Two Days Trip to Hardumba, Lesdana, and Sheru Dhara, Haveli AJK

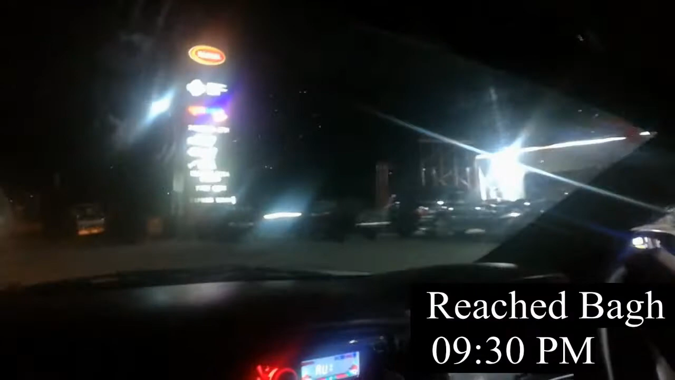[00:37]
रात 9 बजे हम लोग भाग पहुंच के वहाँ कुछ लम्हे रुकने के बाद हम लोग लस्टन्ना की तरफ रवाना हो गए।
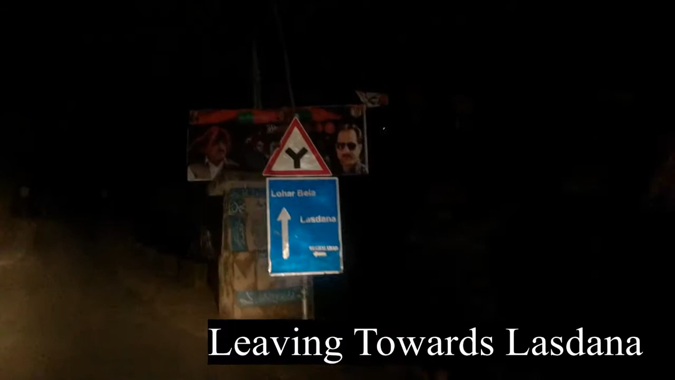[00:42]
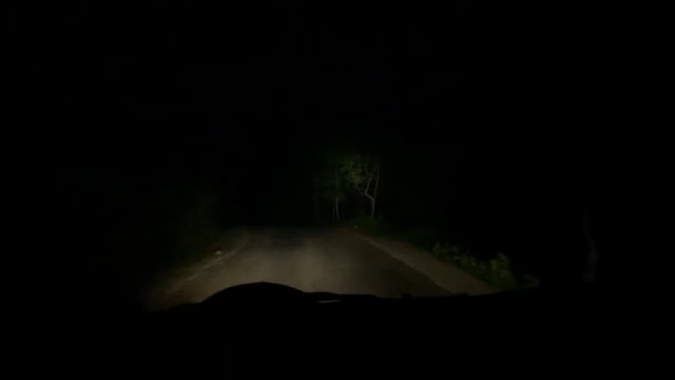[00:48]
और रात 1 बजे हम लस्टन्ना पहुंच गए और रात लस्टन्ना ही हम लोगों ने कैंपिंग की।